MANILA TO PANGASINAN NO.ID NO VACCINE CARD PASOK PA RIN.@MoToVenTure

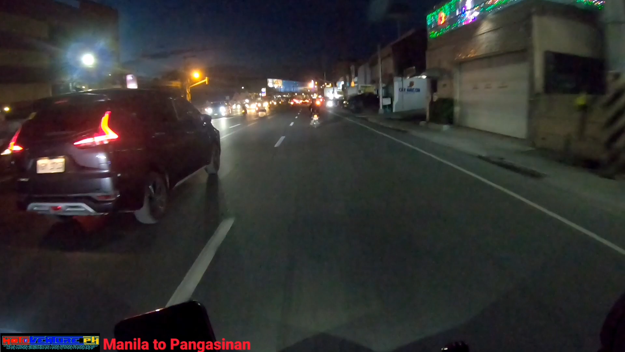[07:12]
$5.54 SM Terlac tayo. Medyo malapit-lapit na. SM Tarlac. Ayan, SM Tarlac, daming ilaw.
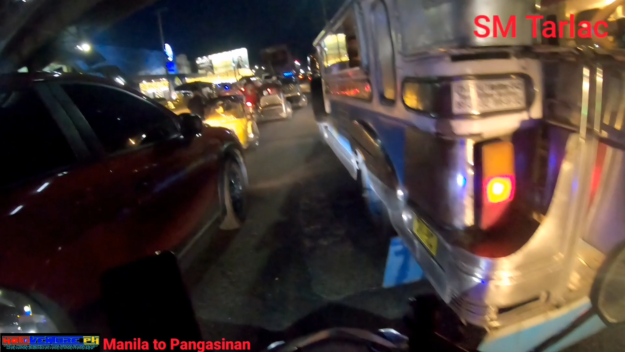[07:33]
Christmas light. Siguro mga
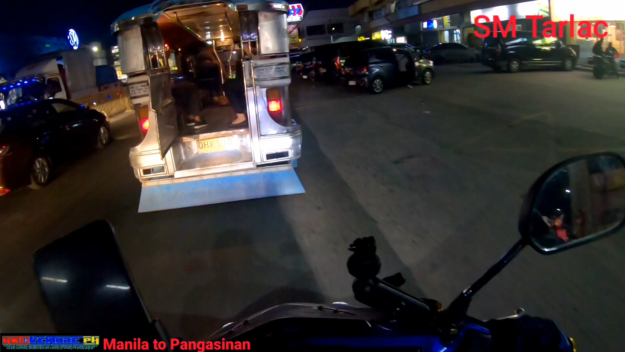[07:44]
sa Torres kalahati pa bago tayo makarating ng bahay. Yan, sa Interlac.
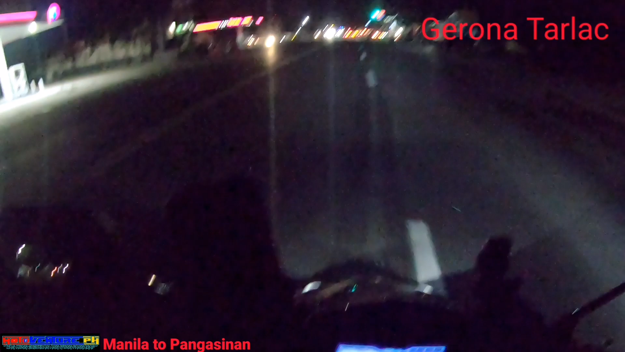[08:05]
Nasa Hero na Interlac na pala tayo.
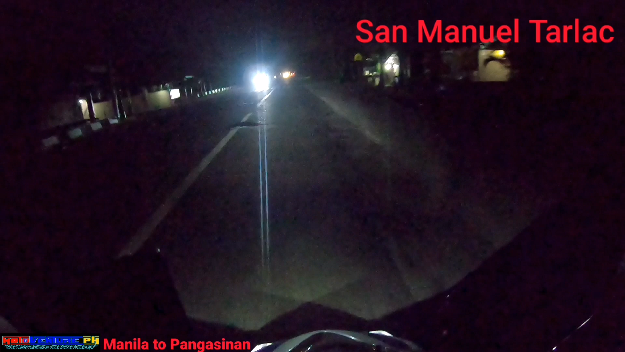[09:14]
Diretso mo to papuntang Rosales na yan, pero dito tayo dadaan.
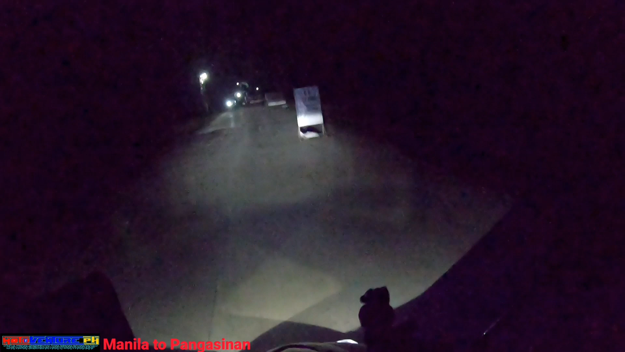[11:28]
Checkpoint to. Yan, ito yung checkpoint dito.
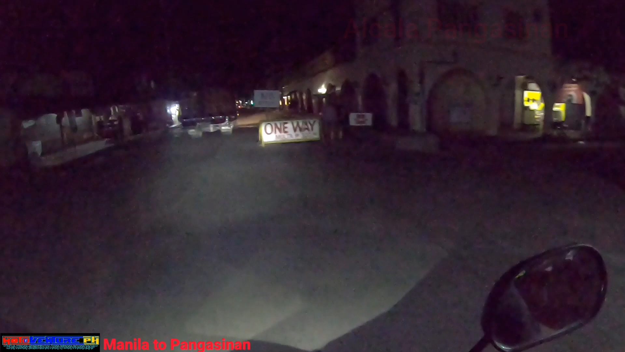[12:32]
Dito na tayo sa pamilyang bayan ng Alcala. Dito ulit tayo lumabas.
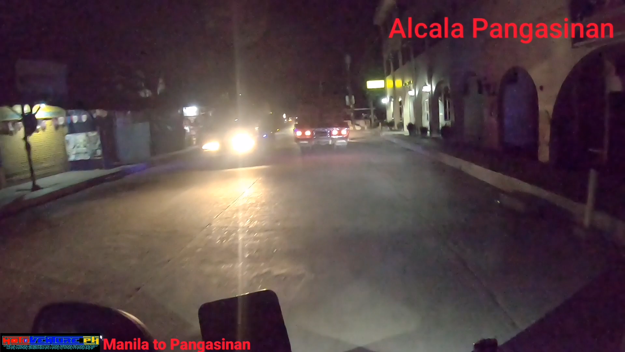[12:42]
One way ito eh. Eh, gabi na. Pwede na dumiretso.
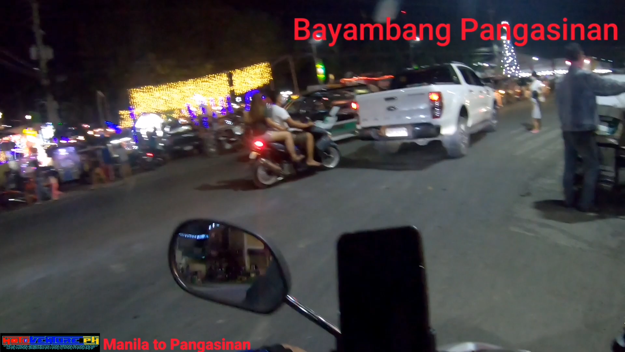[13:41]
Ito na tayo sa bayang bang, dire-direto na tayo.